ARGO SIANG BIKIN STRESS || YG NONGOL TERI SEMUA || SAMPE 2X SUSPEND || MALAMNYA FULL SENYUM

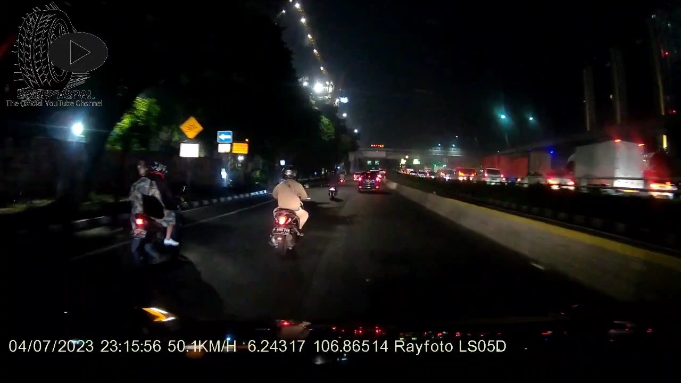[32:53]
Kayaknya ini ada proyek. Itu apa?
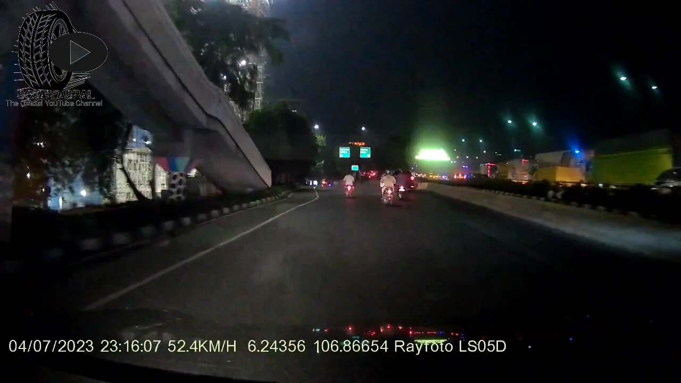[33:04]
Kereta cepat kayaknya. Apa stasiunnya? Halim itu.
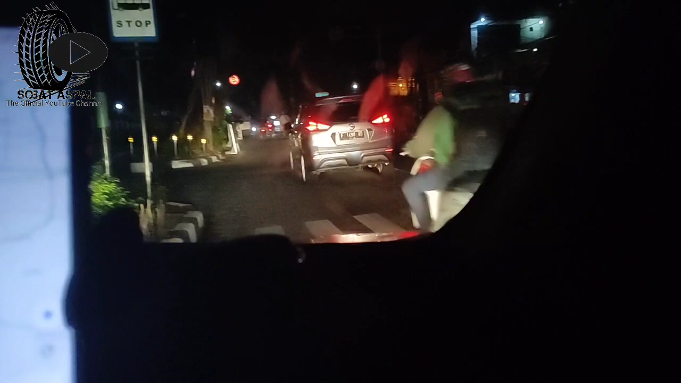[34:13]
Ini udah sampai parkiran nih, guys.